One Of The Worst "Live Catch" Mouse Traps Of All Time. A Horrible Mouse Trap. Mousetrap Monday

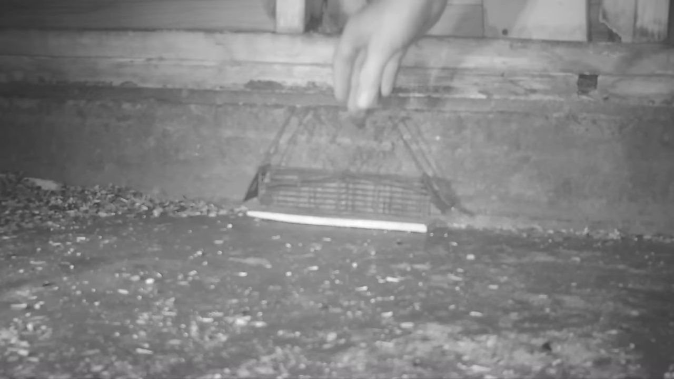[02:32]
Well, we almost had a double, but the back of the mice were still in the doorway when the trap set off. If that wire wasn't attached, we'd have a very bloody mess on our hands.